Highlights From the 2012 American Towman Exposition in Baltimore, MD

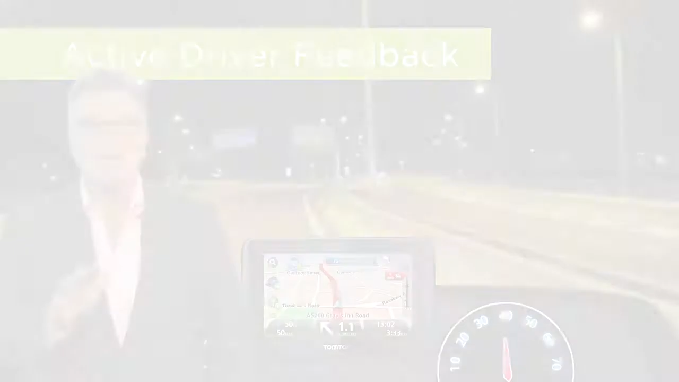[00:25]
Navigation using real-time traffic and active driver feedback improves driver behavior,